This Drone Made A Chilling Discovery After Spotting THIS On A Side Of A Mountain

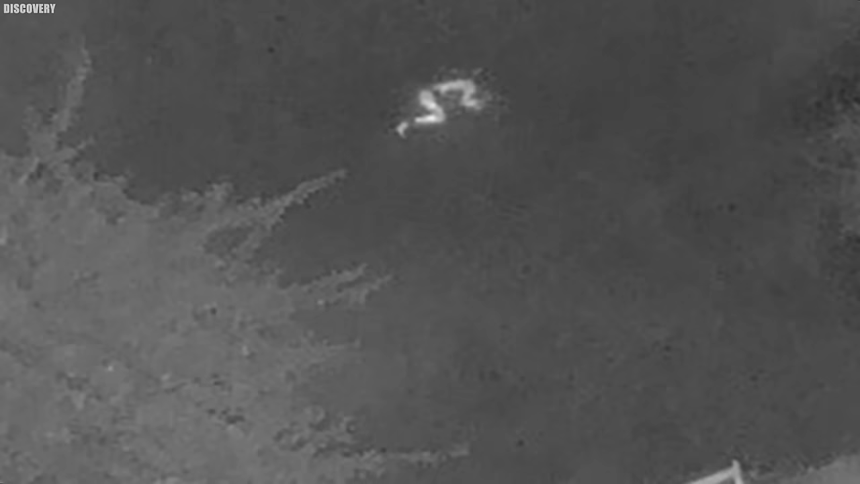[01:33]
Upon closer inspection, they could discern a person curled up next to the river. The Swift Water Rescue Team sprang into action, guided by the drone's precise location information.
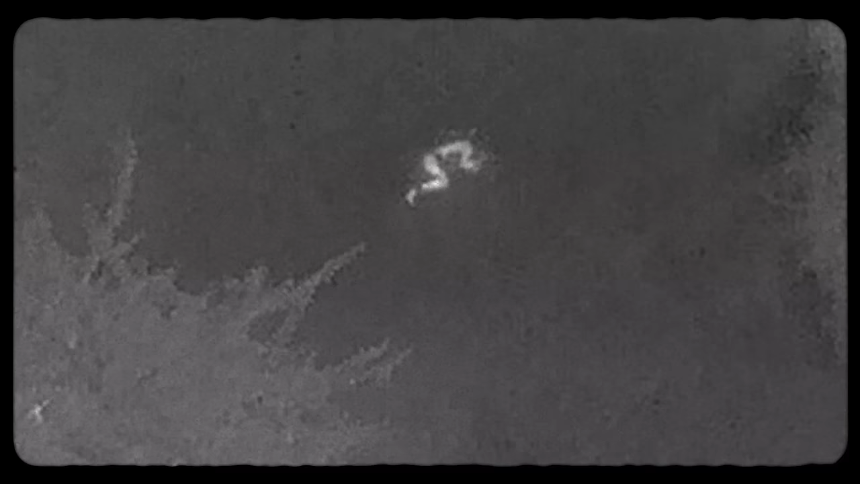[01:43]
They swiftly rescued the missing person, who would have otherwise been left exposed to the elements and the perilous waters.
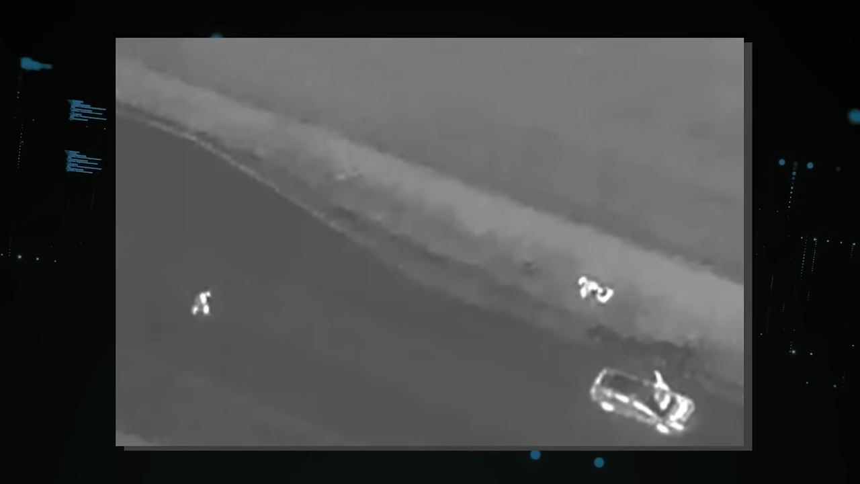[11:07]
The drone's thermal imaging capability played a crucial role in finding the driver,
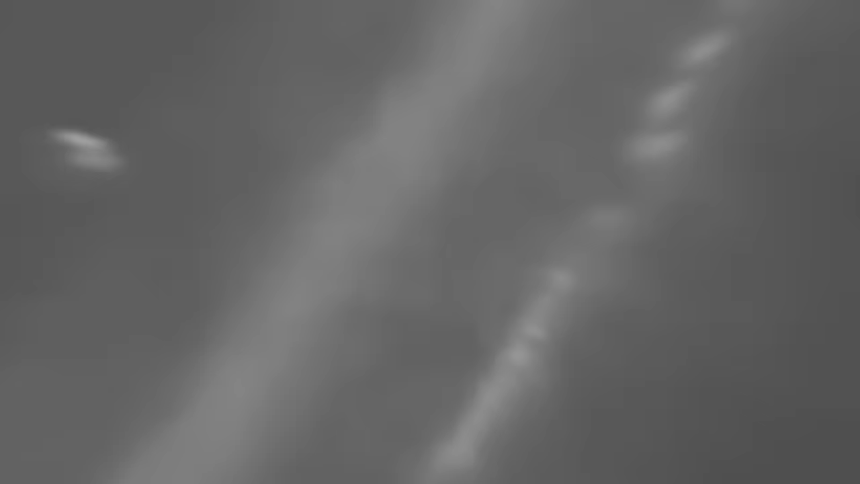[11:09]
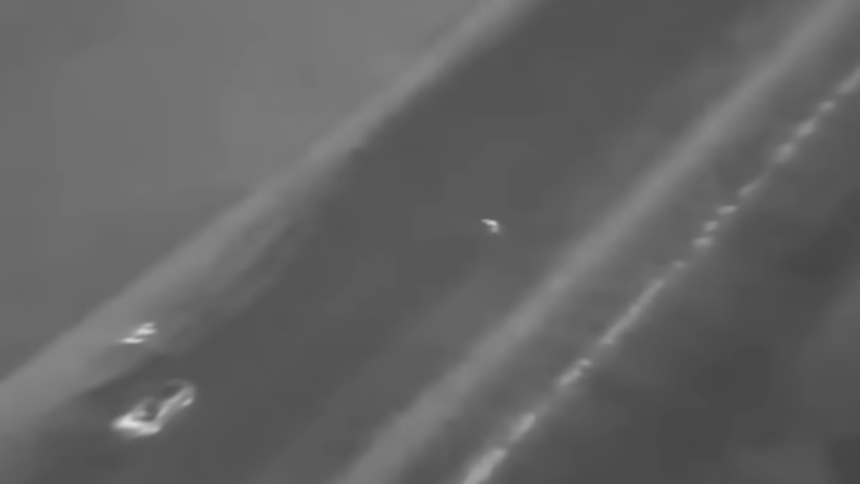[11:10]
who was lying off the main road, unconscious and invisible to the naked eye.
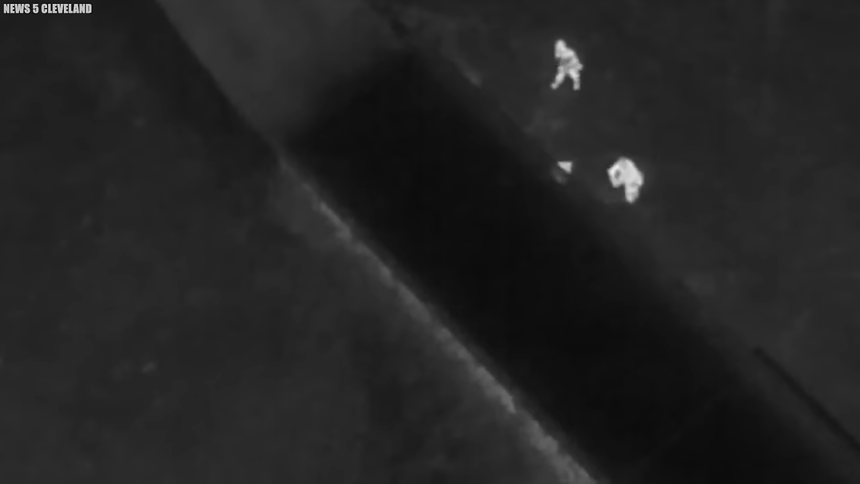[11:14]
The remarkable footage captured by the drone shows the driver's body heat, leading the police officer directly to him. Another officer quickly arrived at the scene, and an ambulance was called.